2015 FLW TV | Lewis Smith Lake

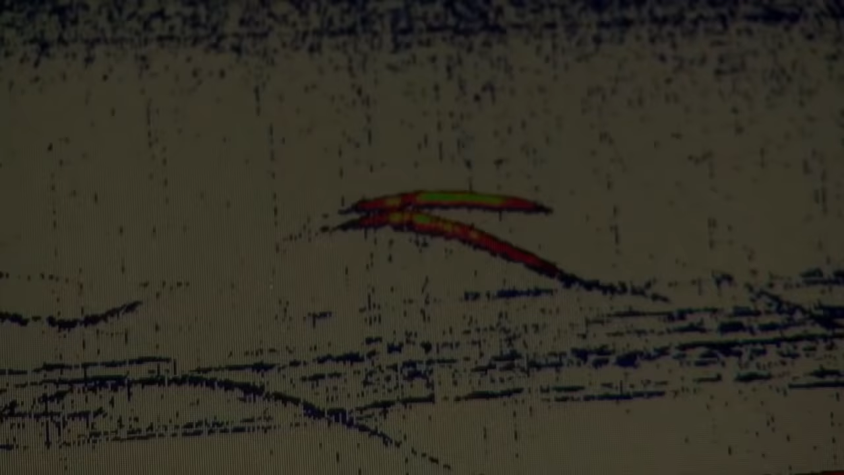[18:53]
There's probably a hundred three-pounders swimming in here right now.
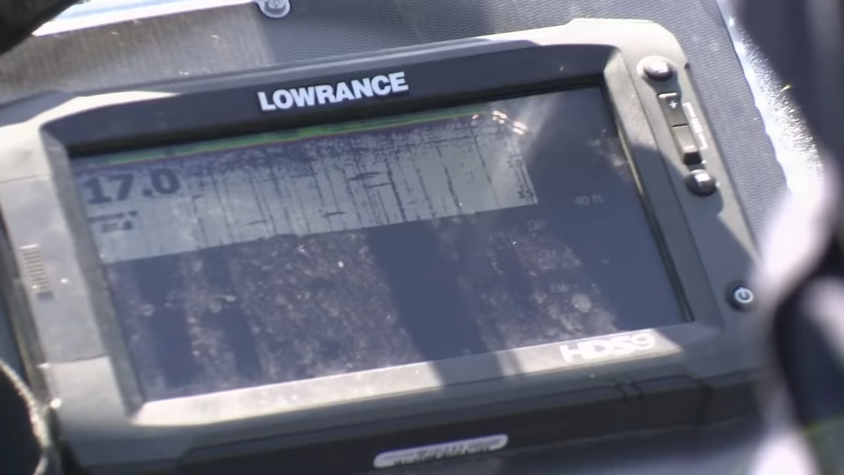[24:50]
And where I'm sitting is about 12 foot of water, and it's 50 and 60 foot around that turn.